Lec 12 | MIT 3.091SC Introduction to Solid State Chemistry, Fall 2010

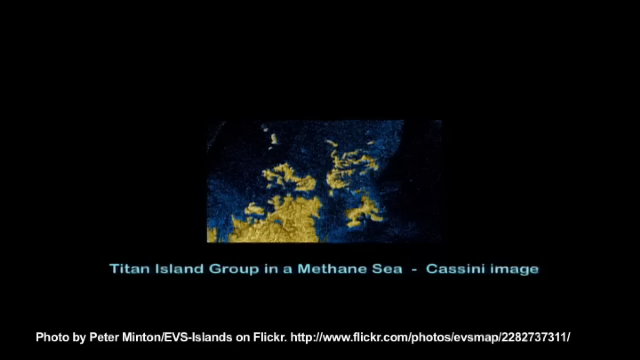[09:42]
This is an image from the Cassini probe. This is an island group. The yellow is an island group. The blue is a methane sea.